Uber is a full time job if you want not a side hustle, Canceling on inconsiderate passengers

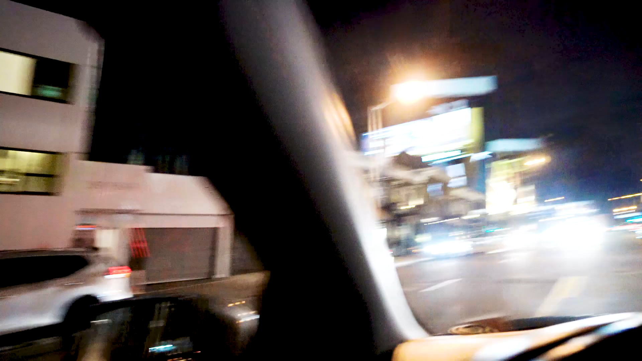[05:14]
there's a sunset boulevard and like i've just been sitting here wait my passenger's right here at this hotel and i can't turn left okay finally finally there's an opening let's see if i can get it done